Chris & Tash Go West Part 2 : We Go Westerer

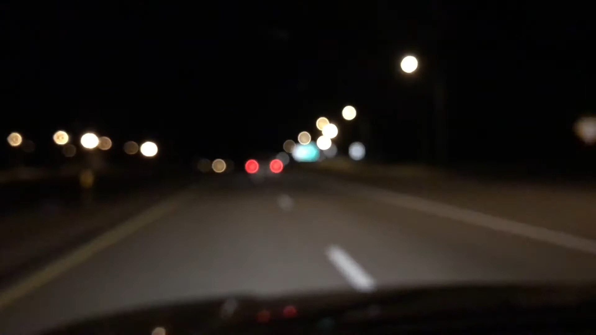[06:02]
We are so close to leaving Utah right now. It's Tosh right in front of us. It is now like 10 o'clock. So we've been at this for a good 12 hours at this point. We've got about an hour and a half left. Too bad, it's like right there. You can just, I can almost touch it, you know.
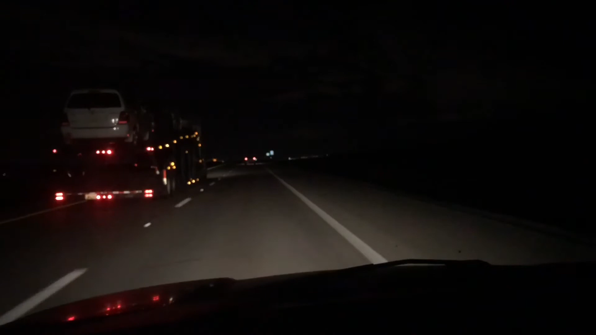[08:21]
My mom and I, with think that this is a cool part where you drive over. We're gonna see here in a second. I don't know how much of it'll translate to this video, but you look just beyond that horizon there. Oh shit, yeah, there it is. Woohoo! You're gonna see the city.
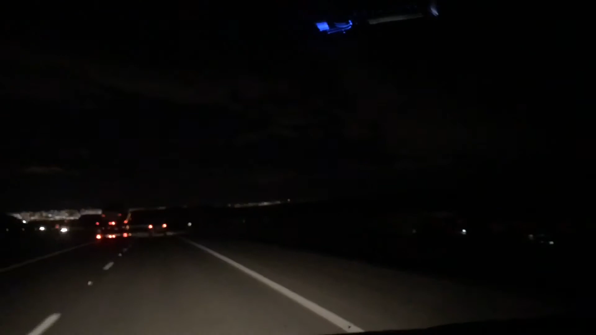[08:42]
It's really crazy because you get to do this from both ways, from where we came and then again. If you're coming from California, you just get to kind of drive over this beautiful hill and see the entire city. It's really cool. It really doesn't translate well on video, dark and at night. Yeah. But I promise you, this is one of the coolest views.
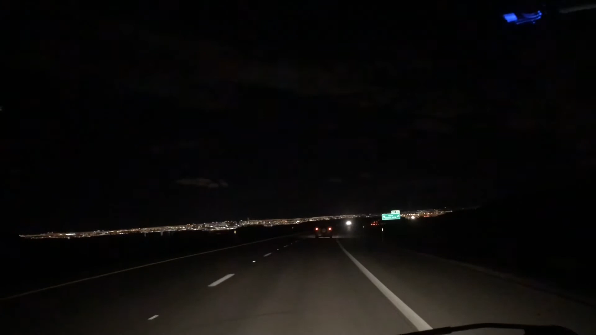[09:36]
So feels like home. So now we are actually in Vegas. We're passing downtown right now. The Stratosphere off in the distance. It's a real thing, and it still does not feel like it's real. It still feels very much like we're just coming to hang out for a couple of days or something like that. Even though I know I have my dogs in the back,